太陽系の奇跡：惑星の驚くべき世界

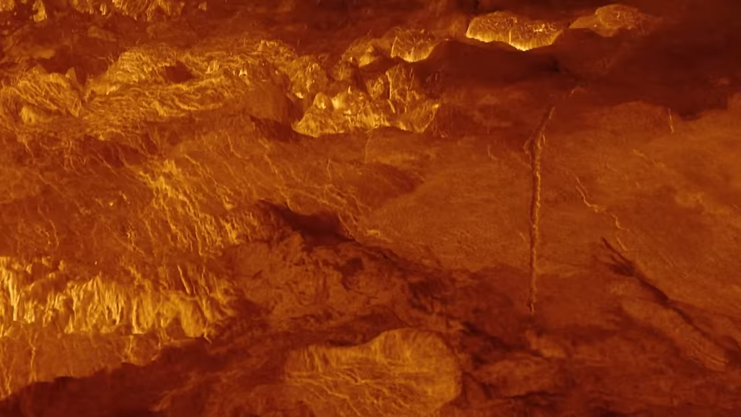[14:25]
表面には、金星特有の地形がいくつか見られます。
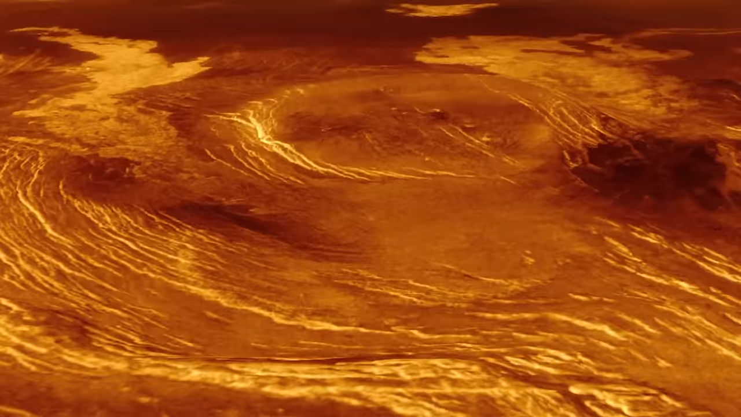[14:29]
例えば、アラクノイド、クモの巣という地形がそうです。
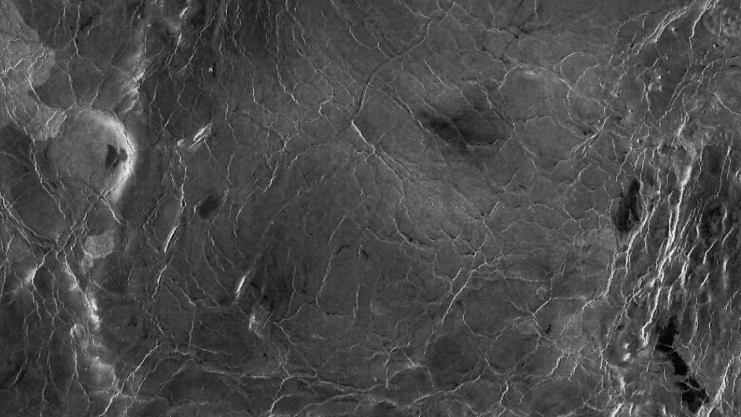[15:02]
その中で最大の溝は、長さ7000km、幅3kmに及ぶバルティス峡谷です。
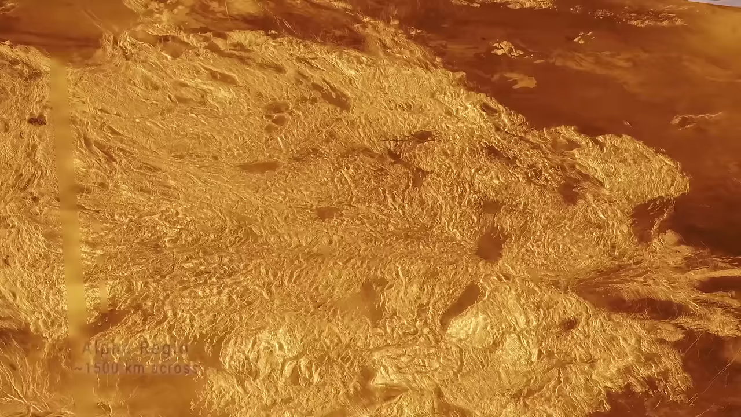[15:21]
科学者たちが大陸や陸地と呼ぶ高台がいくつか見られます。金星の名所のほとんどがそうであるように、この場所にも女性の名前が付けられています。
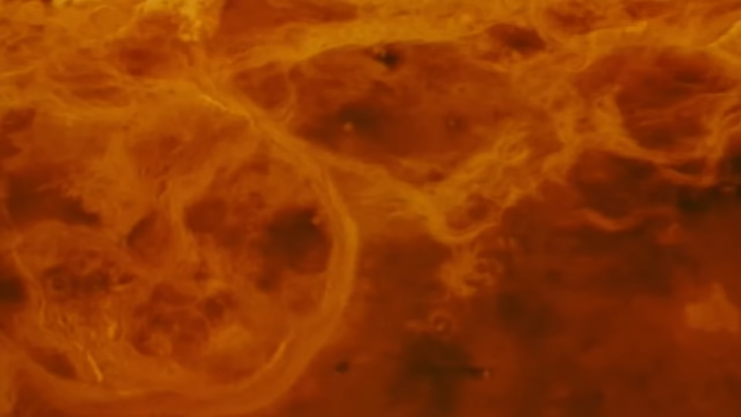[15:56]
アフロディーテ大陸は、噴火の痕跡と思われる亀裂や、暗い領域に全体を覆われています。
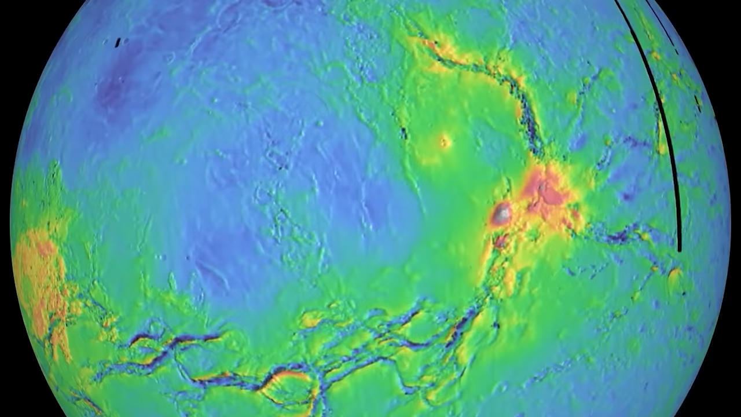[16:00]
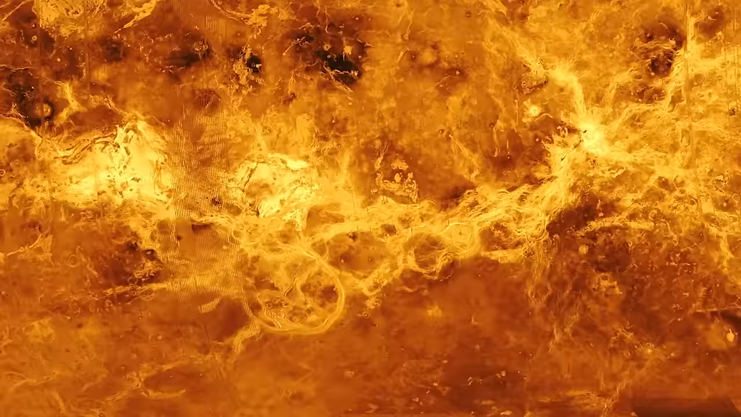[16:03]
この大陸には、オブダ地域、テティス地域、
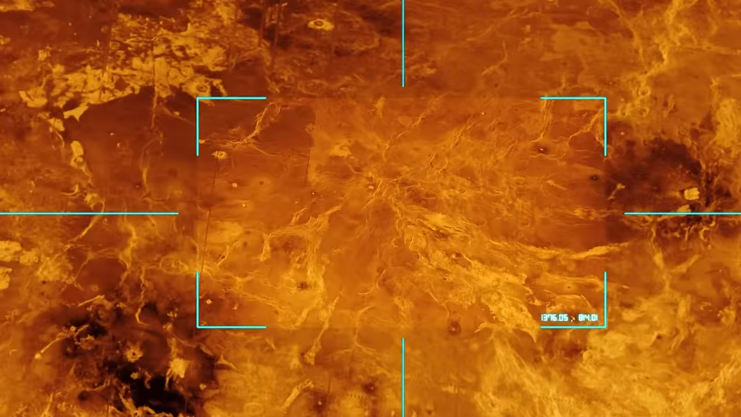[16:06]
アトラ地域という3つの大きな産地があります。
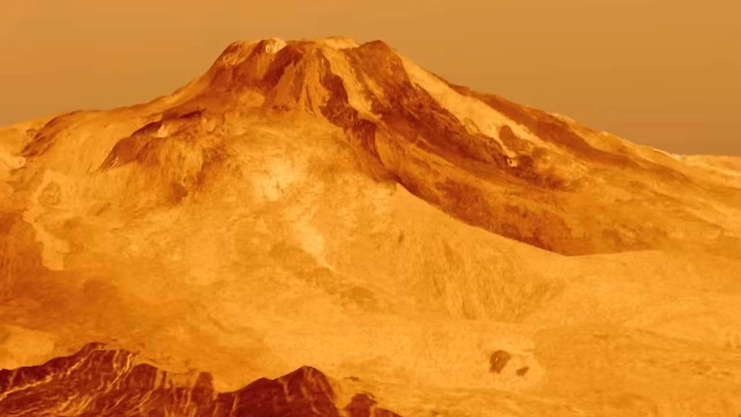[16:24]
およそ8800メートルです。金星で2番目に高い山であり、最も高い火山でもあります。
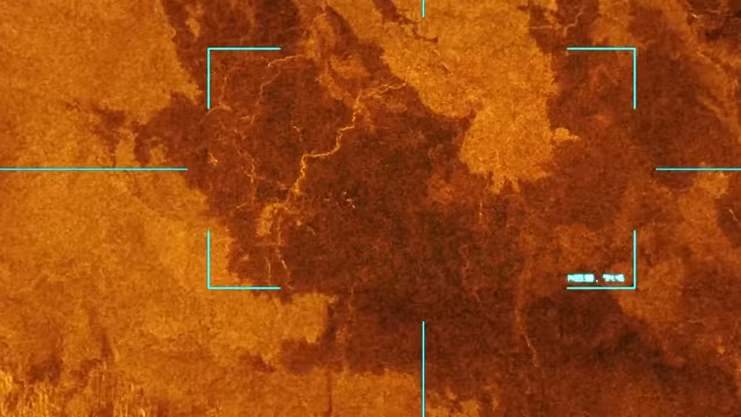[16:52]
また、アフロディーテ大陸にはアルテミスコロナという構造もあります。
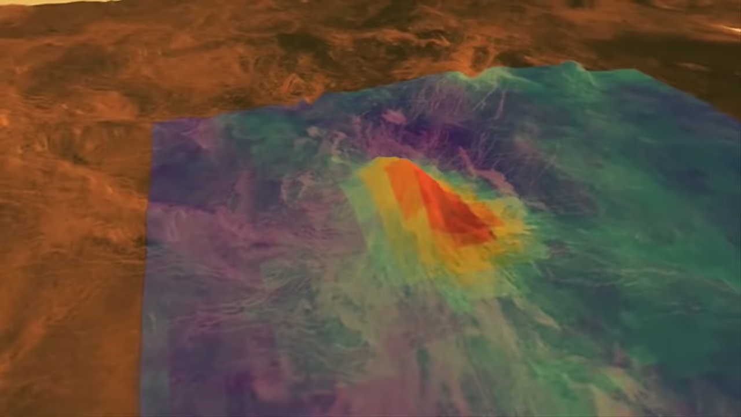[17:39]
このうち最も標高が高く、
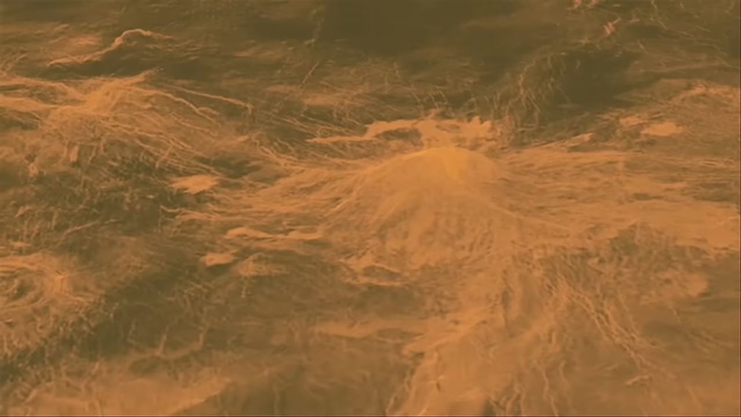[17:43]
金星の地表で唯一の男性名を冠しているのがマクスウェル山です。マクスウェル山の高さはおよそ11キロメートルです。
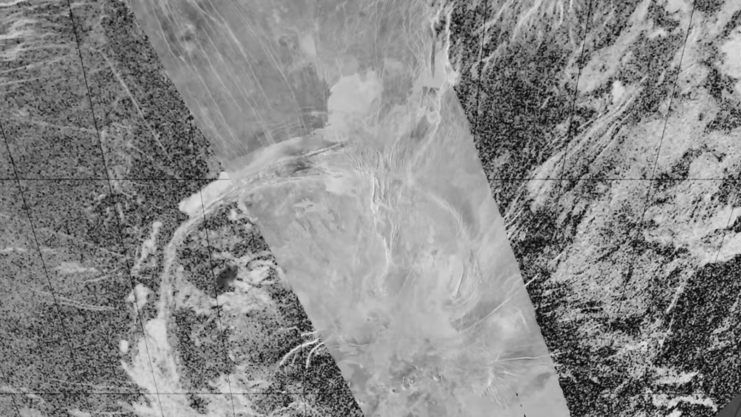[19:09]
これは火山でできた巨大なコロッセオです。大きさではアルテミスコロナに及びませんが、